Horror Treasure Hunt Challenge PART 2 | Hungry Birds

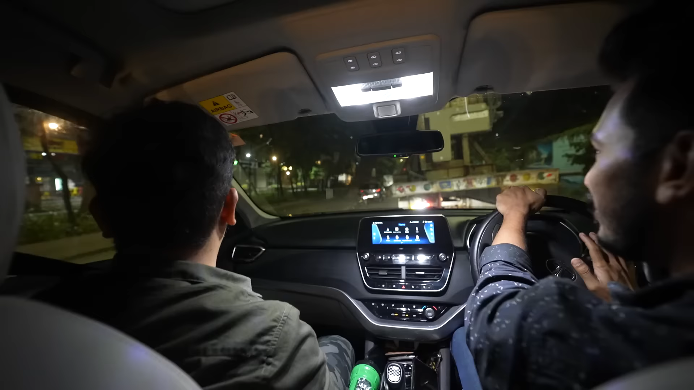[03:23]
ये क्या हट नहीं रहा है यार, गए यार अटक गए इसकी वजह से, अरे हटना यार, रास्ता भी इतना छोटा है ना। नहीं संकेत दाढ़ी है, अरे यार ये कैसे हटे भैया।